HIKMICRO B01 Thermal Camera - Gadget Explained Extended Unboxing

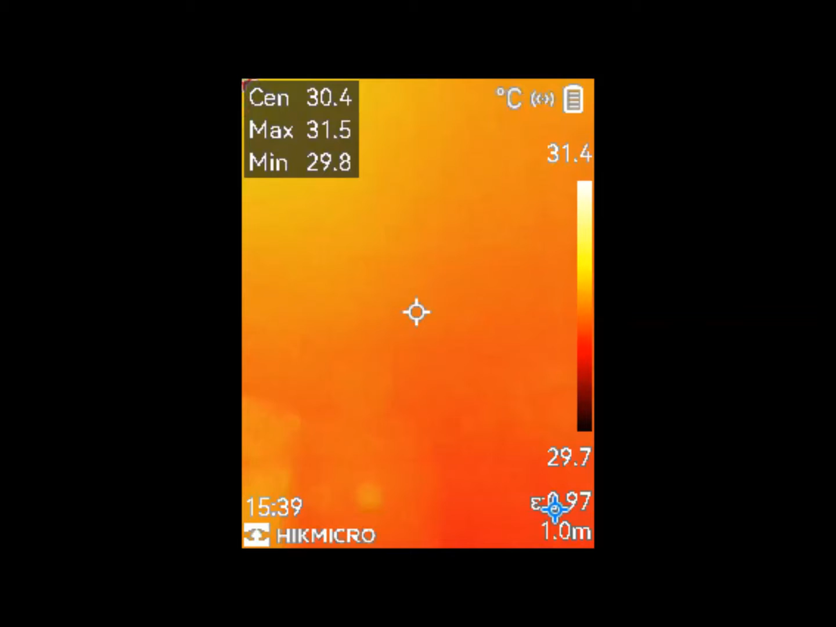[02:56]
On screen: spot 30.4°C, max 31.5°C, min 29.8°C, scale top 31.4°C, scale bottom 29.7°C
The B01 thermal camera supports a 2.4GHz Wi-Fi connection and WLAN hotspot through the HIKMICRO Viewer app.
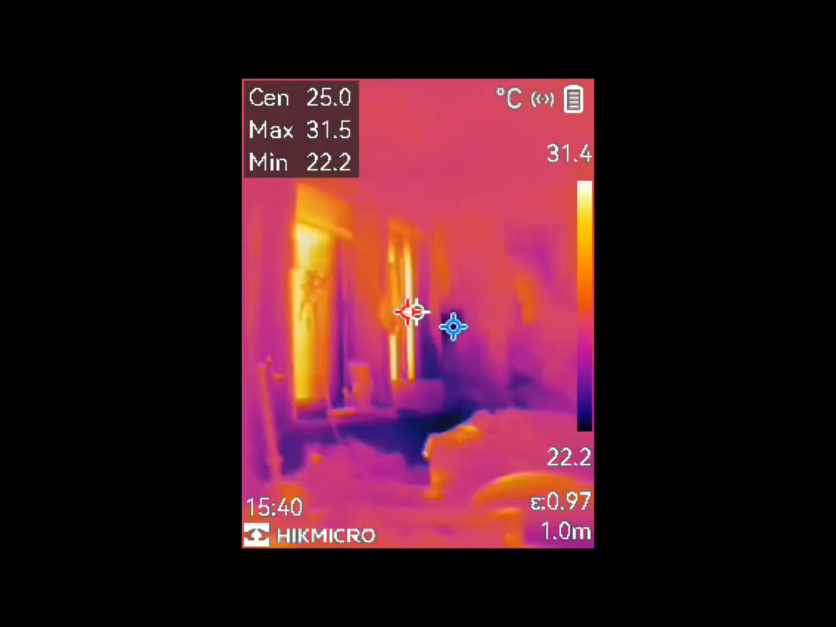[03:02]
On screen: spot 25.0°C, max 31.5°C, min 22.2°C, scale top 31.4°C, scale bottom 22.2°C
This feature enables you to remotely control the B01 thermal camera using a smartphone,
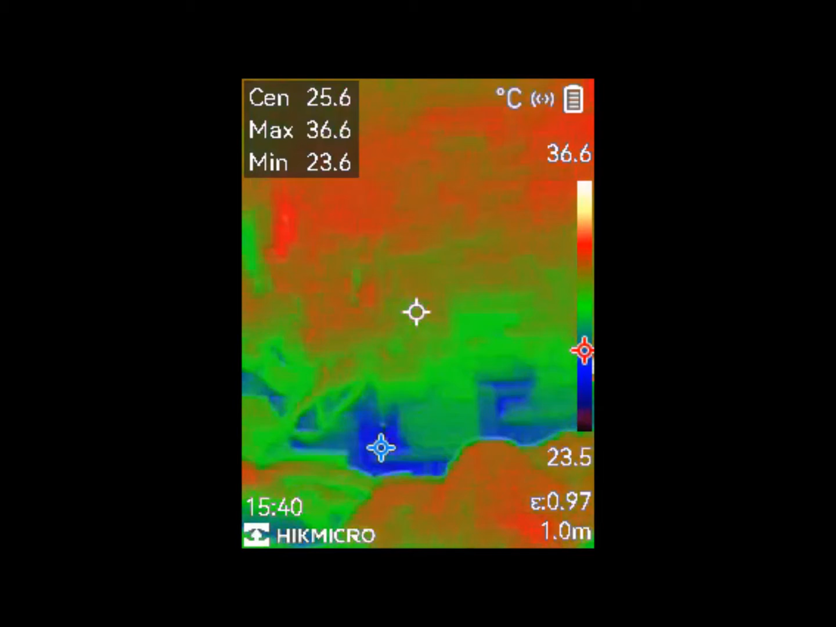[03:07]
On screen: max 36.6°C, min 23.6°C
and it allows simultaneous live streaming to up to 3 devices.
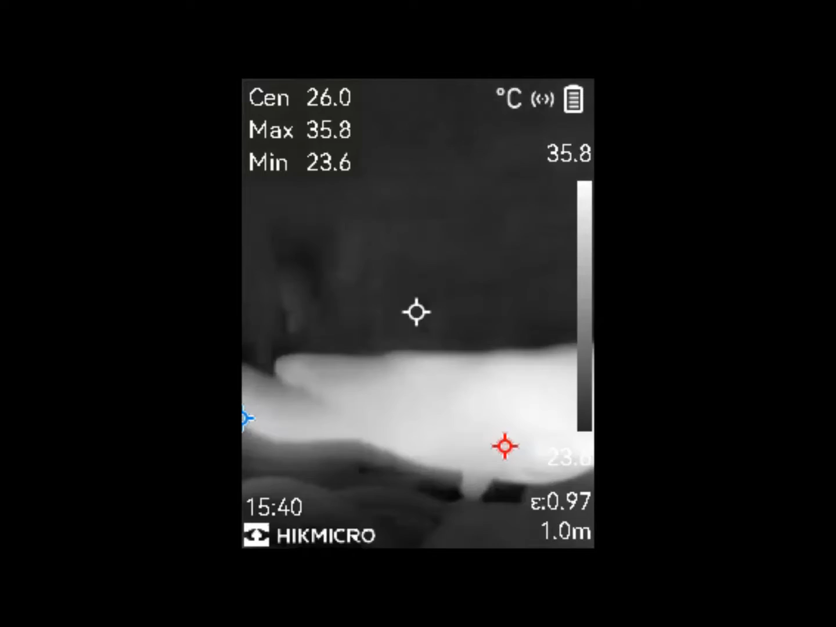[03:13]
On screen: max 35.8°C, min 23.6°C, scale top 35.8°C
The B01 is equipped with the capability to improve or upscale the resolution of thermal
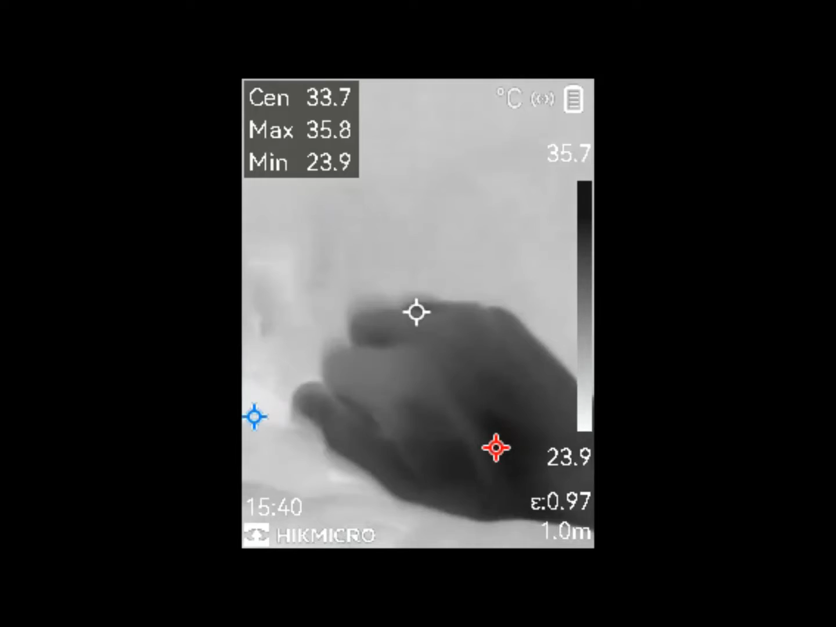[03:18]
On screen: max 35.8°C, min 23.9°C, scale top 35.7°C, scale bottom 23.9°C
images from 256 by 192 pixels to a high of 320 by 240 pixels.
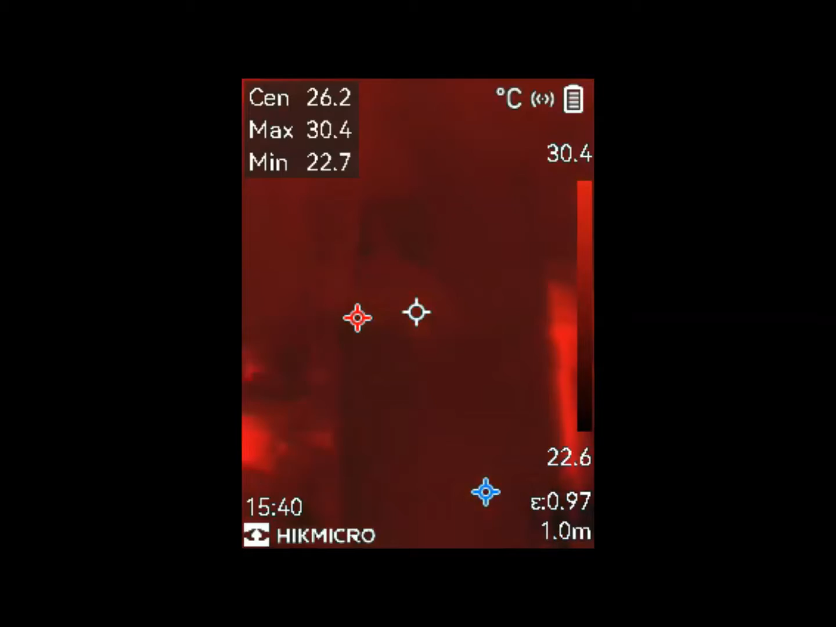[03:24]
On screen: spot 26.2°C, max 30.4°C, min 22.7°C, scale top 30.4°C, scale bottom 22.6°C
Temperature measurements are highly precise,
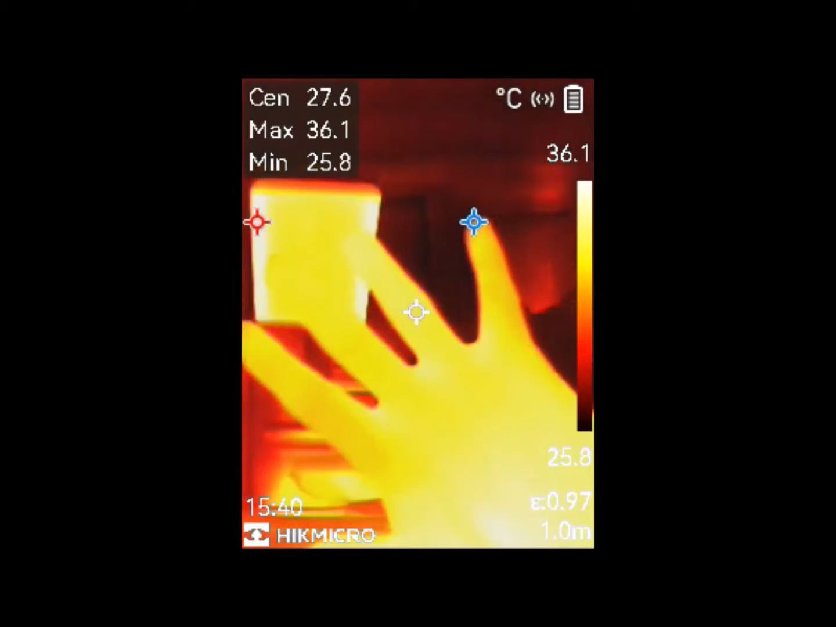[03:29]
On screen: spot 27.6°C, max 36.1°C, min 25.8°C, scale top 36.1°C, scale bottom 25.8°C
with an accuracy specified as plus or minus 2 degrees Celsius and a deviation of plus or minus 2%.
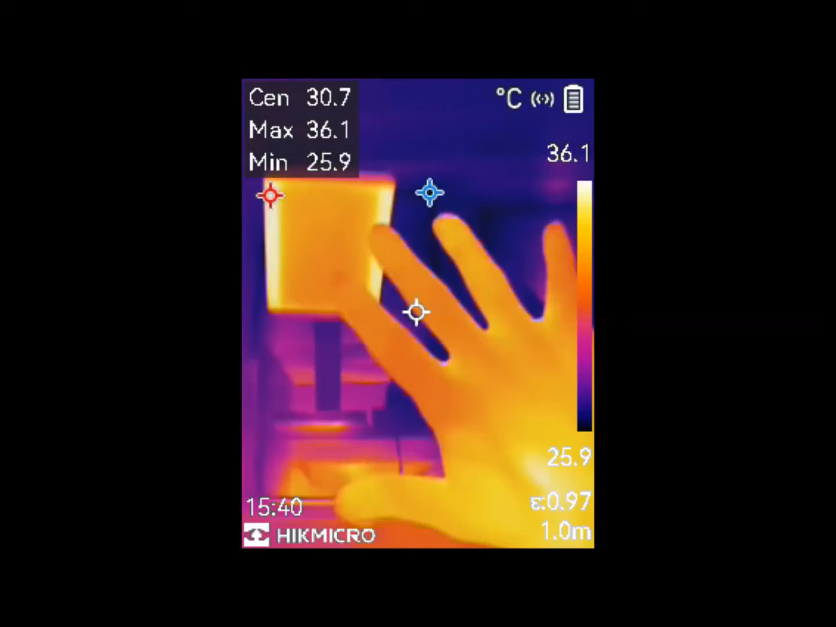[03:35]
On screen: spot 30.7°C, max 36.1°C, min 25.9°C, scale top 36.1°C, scale bottom 25.9°C
Furthermore, the camera demonstrates a thermal sensitivity of less than 40 mK,
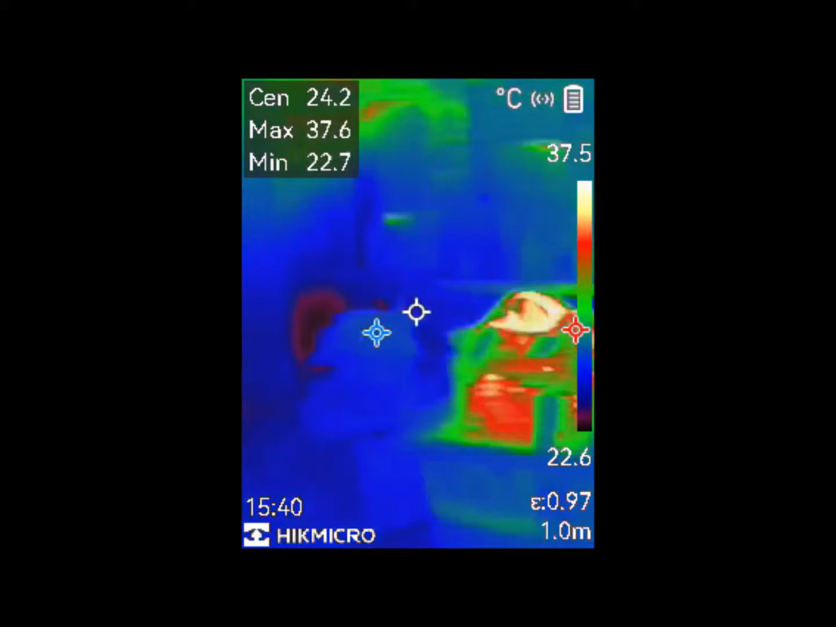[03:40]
On screen: max 37.6°C, min 22.7°C, scale top 37.5°C, scale bottom 22.6°C
indicating its exceptional sensitivity and detecting even subtle temperature differences.
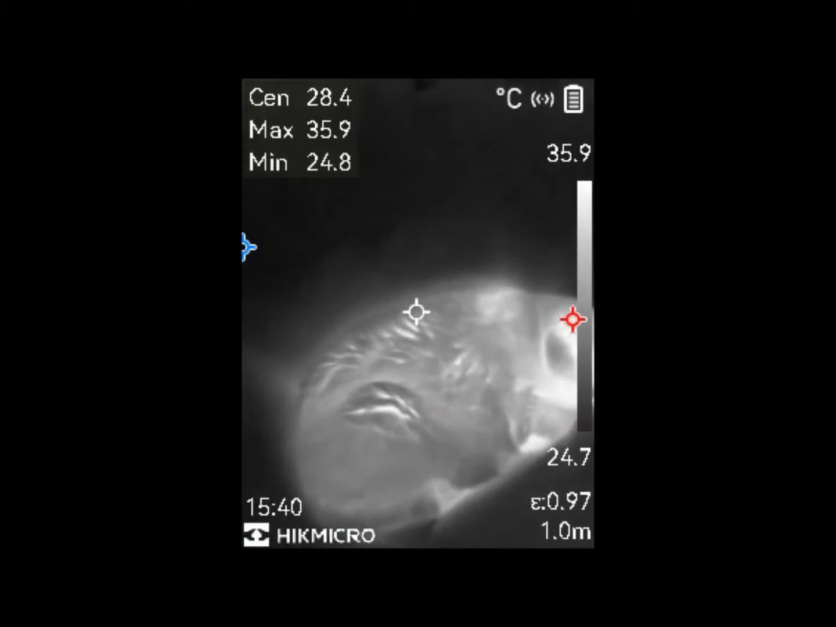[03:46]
On screen: spot 28.4°C, max 35.9°C, min 24.8°C, scale top 35.9°C, scale bottom 24.7°C
The B01 thermal camera Li-Ion rechargeable battery is operational while charging,